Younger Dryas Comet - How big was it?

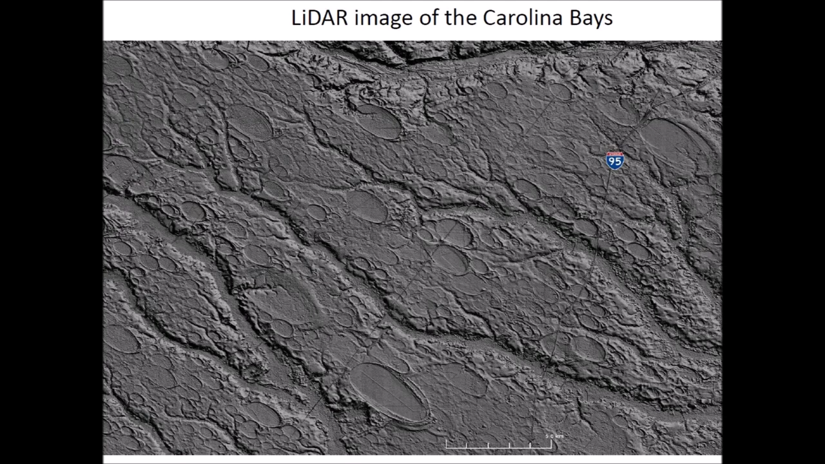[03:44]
Proud's estimate of half a million Carolina Bays grossly underestimated their number, but he did very well considering that he only had aerial images. LIDAR has given us a much clearer view of the surface of the Earth.
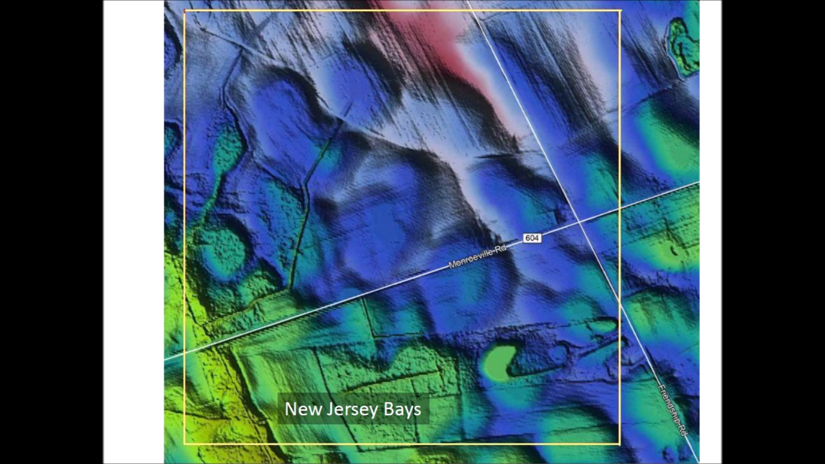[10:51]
In this case, only one square kilometer was selected and the bays were assigned numbers. The impact energy in the one square kilometer area of New Jersey does not add up to one megaton.
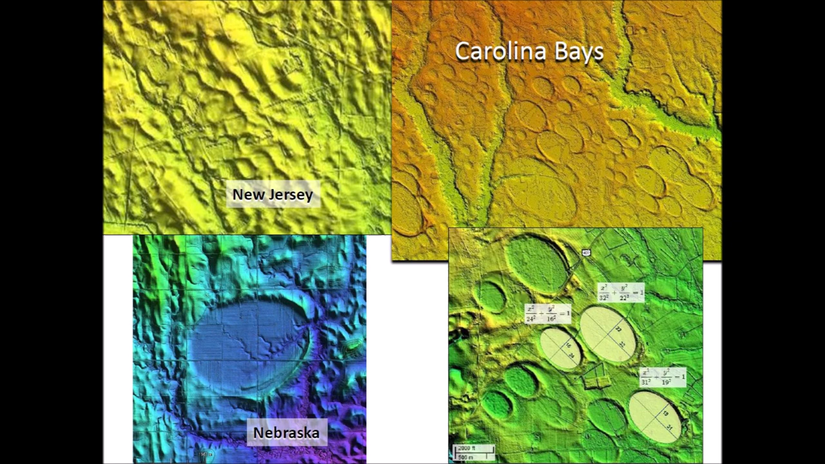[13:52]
Well-preserved Carolina bays and Nebraska rainwater basins have elliptical geomorphology, and this implies that they originated as inclined conical cavities. It is time to move forward and thoroughly investigate the impact origin of the Carolina base.